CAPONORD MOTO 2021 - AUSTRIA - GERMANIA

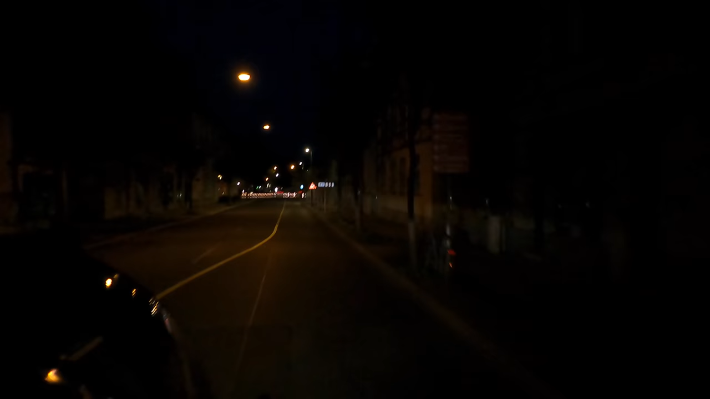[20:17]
qui però è chiusa di nuovo qui però è chiusa di nuovo ah però si può andare